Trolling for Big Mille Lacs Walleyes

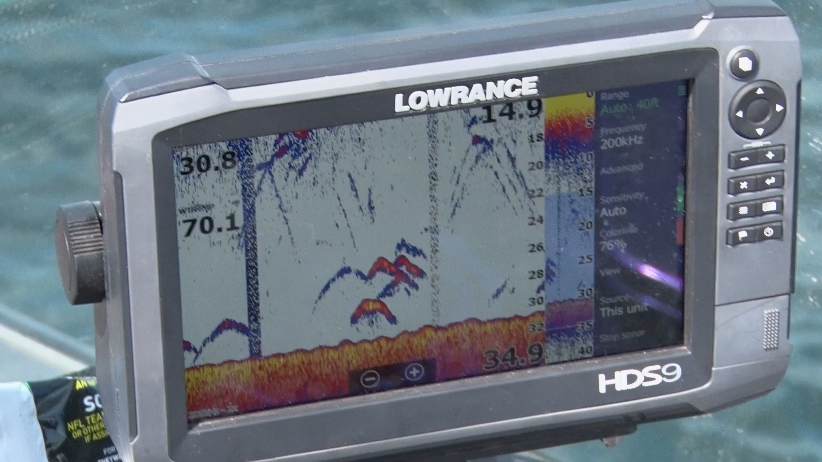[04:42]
you'll notice that we're going almost 0.3 miles an hour faster going this direction than we were that direction. We had a big blow for the last few days.